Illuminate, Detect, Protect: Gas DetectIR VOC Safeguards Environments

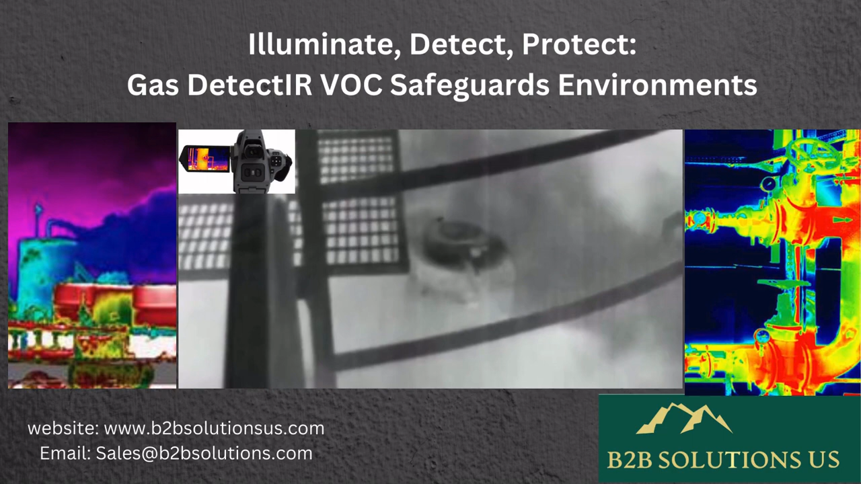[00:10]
it absorbs energy uniquely, revealing its presence. Emitting various infrared wavelengths, the device gauges light intensity passing through the gas sample.
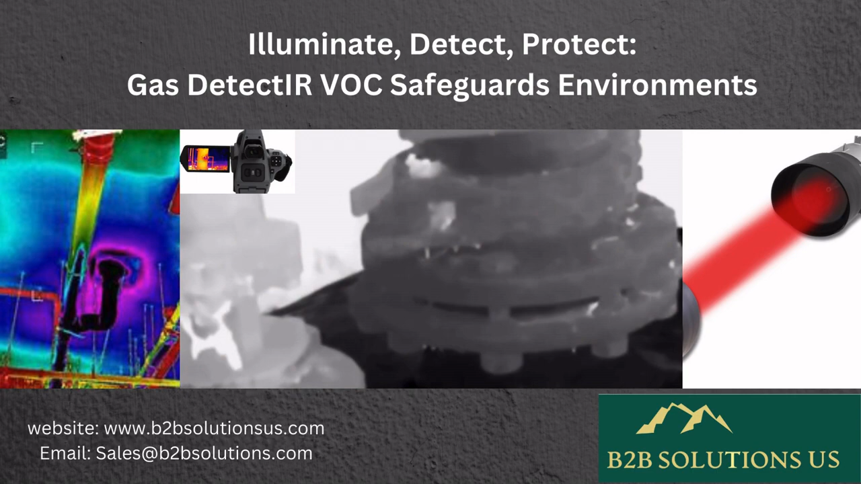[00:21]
By comparing intensities, it pinpoints gas concentration. This method ensures precise detection of volatile organic compounds, VOC, in diverse environments, ensuring safety across industries and environments.